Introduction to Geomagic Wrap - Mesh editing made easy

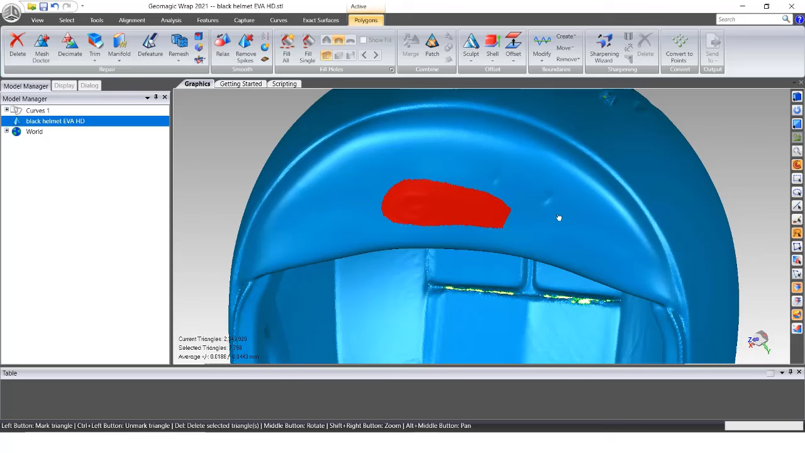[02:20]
The de-feature tool looks for surrounding triangles to each individual patch, so it won't try to take an average of all of your selections at once.
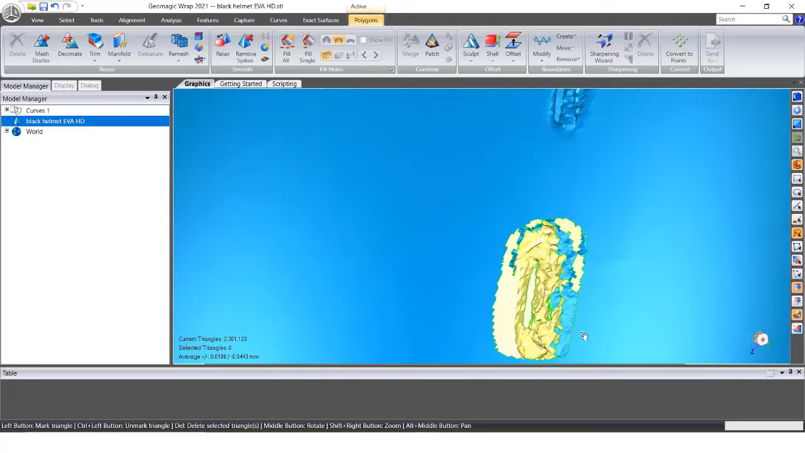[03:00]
We can see that there looks to be a layer of the scan that folded inside, which was stopping the de-feature tool from running properly.
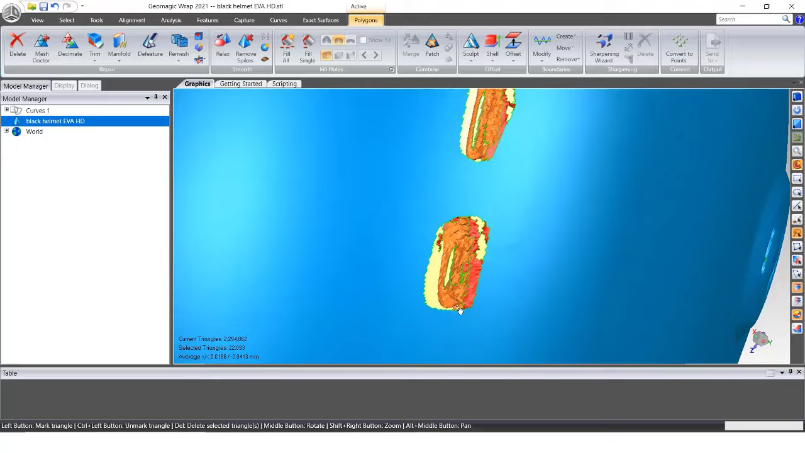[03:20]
Once selected, I can simply hit the delete key to remove them all.
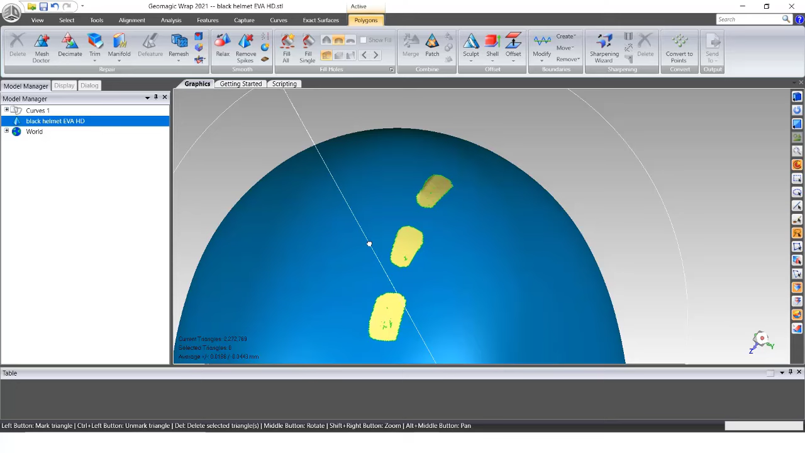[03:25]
I'm not too worried about these smaller floating bits, because they'll likely be cleaned up with some other tools that we'll run later on. With these holes, we can choose to fill them all at once or individually.
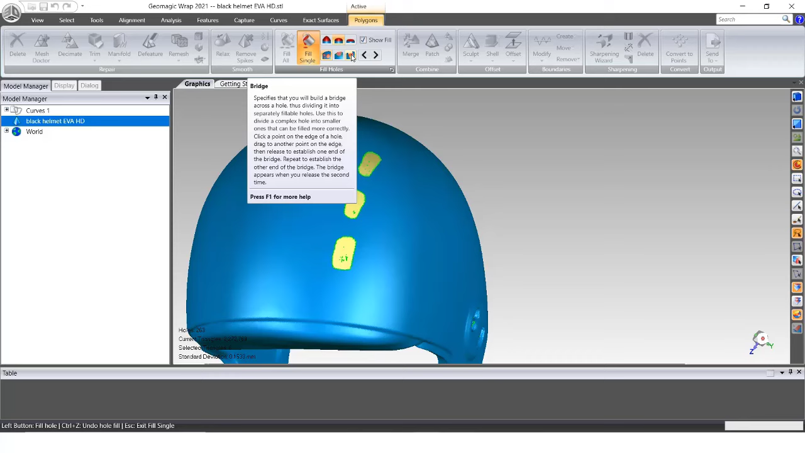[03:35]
In the fill single command, we have a few ways to have our edges matched, and what level hole filling we want.
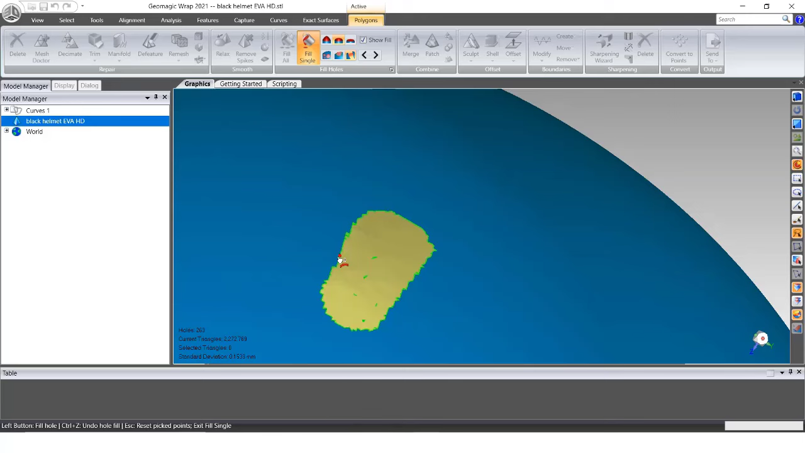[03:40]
I often keep my setting on tangent for a smooth transition between the edges.
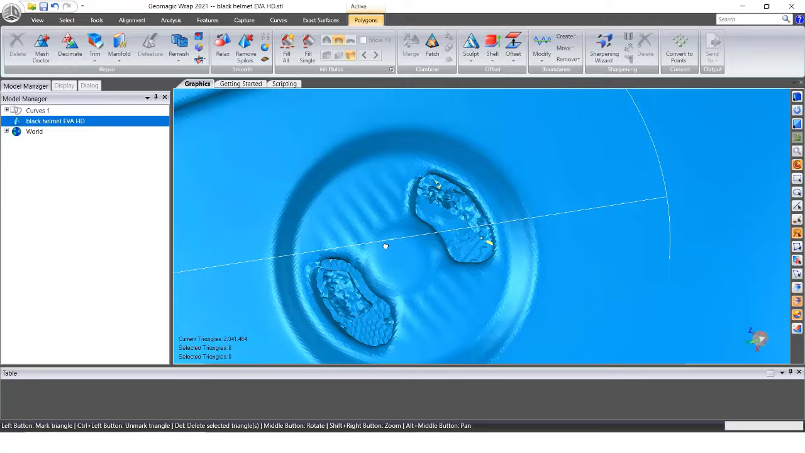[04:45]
If there are any, I can quickly delete them and then refill the holes, so that way it won't cause any issues later on.
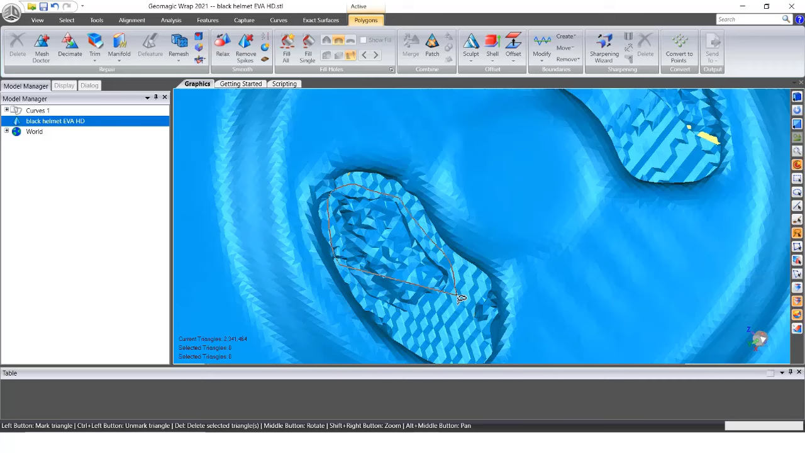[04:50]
These kind of areas can cause troubles with laying out the NURB surfaces,
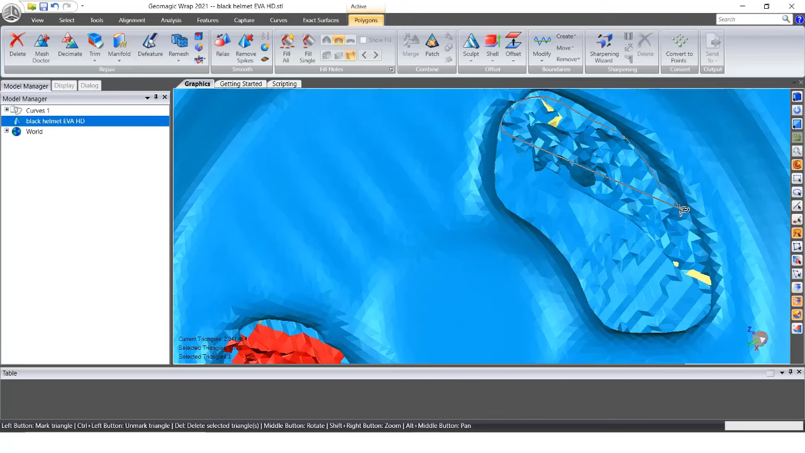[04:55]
so deleting any isolated patches or blobs of data is best practice.
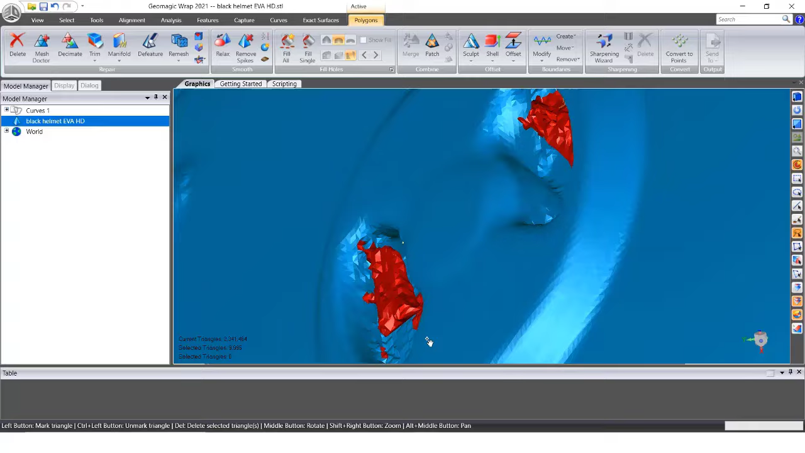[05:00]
Holding down the control key and left clicking can adjust our lighting as well if we need to take a deeper look inside of a pocket or see an edge differently.
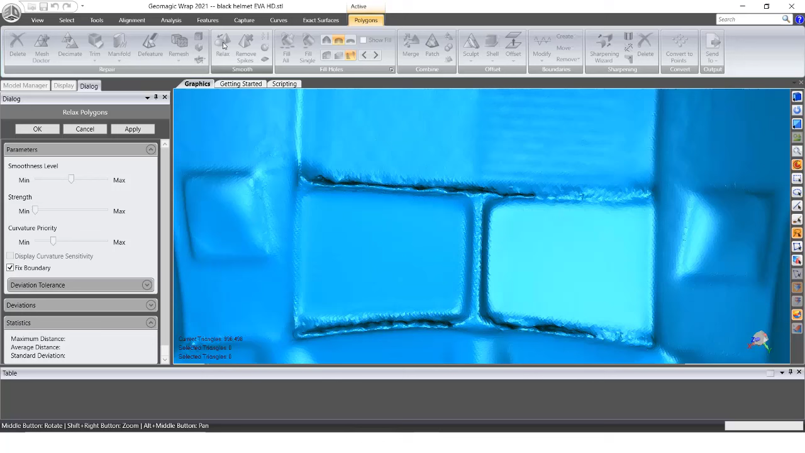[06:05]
We can always highlight a section of the mesh if we only want a small area to be smooth instead of everything. If you don't want to run a global smoothing but still want to prepare the mesh for surfacing,
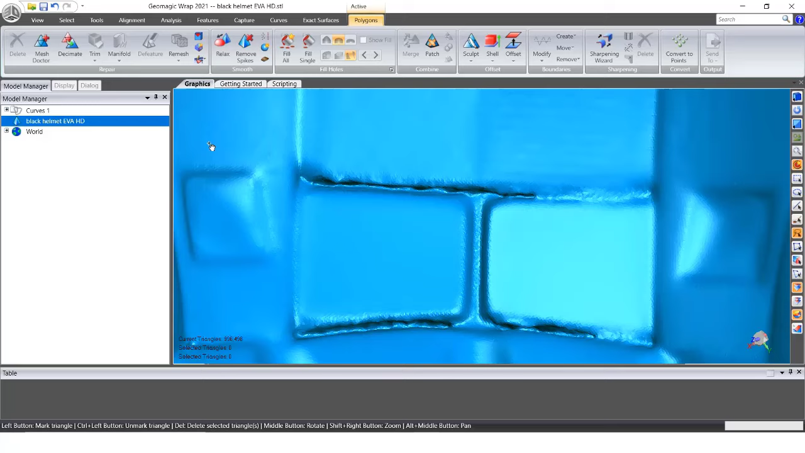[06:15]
we can run the Enhanced Mesh tool to run a second check of the polygons and remove troublesome areas while minimally affecting the smoothness of the mesh.